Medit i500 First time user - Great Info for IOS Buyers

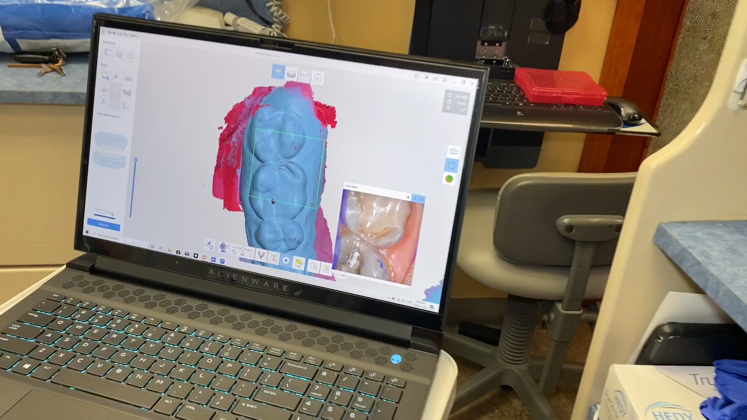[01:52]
So we're building an STL file here and the blue is very adequately done.
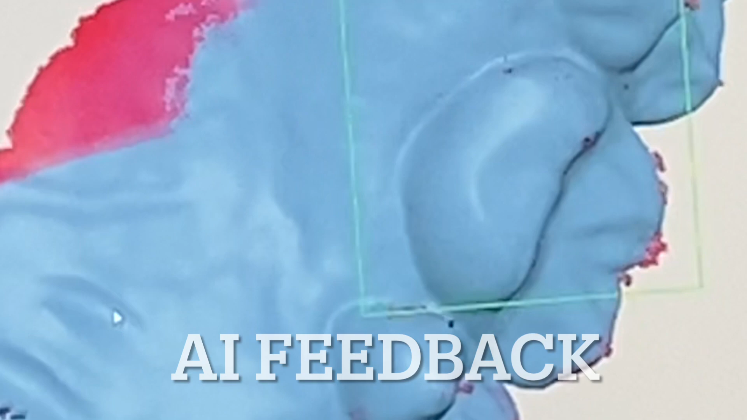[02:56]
So as we go into these areas that have a little bit of pinky red, this tells us that this is just, it needs a little bit more.
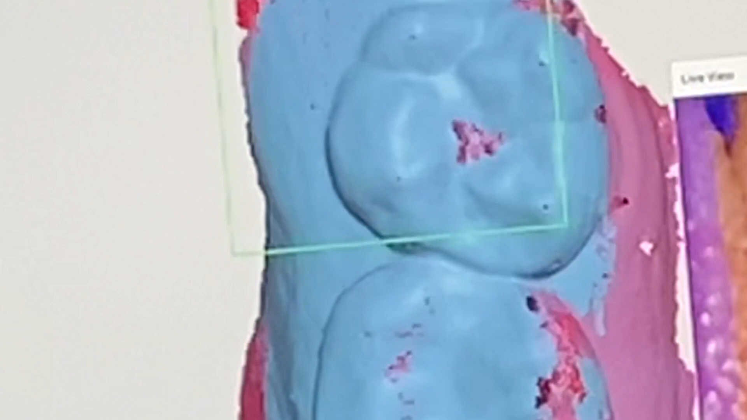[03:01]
So watch as she comes around the margin here.
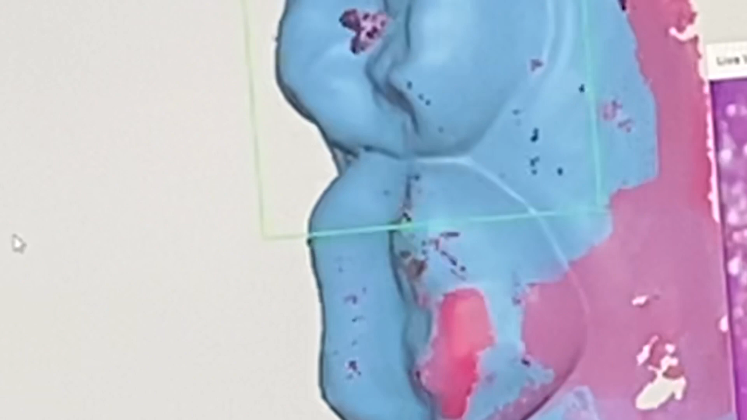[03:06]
You can see that she's picking this up, but it tells her where to look with the camera.
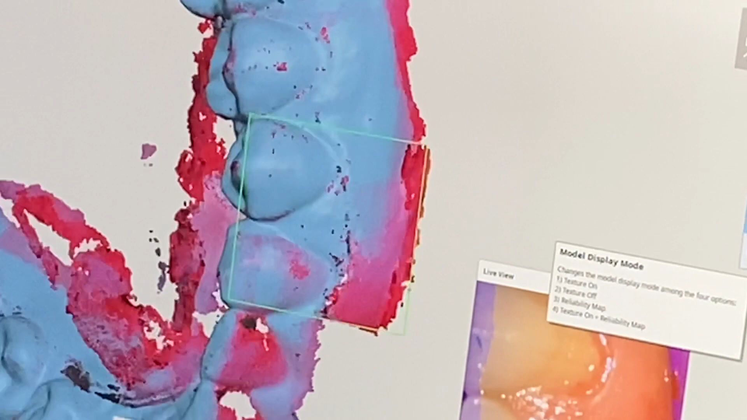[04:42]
So it's very smart and actually very quick. Picks up things.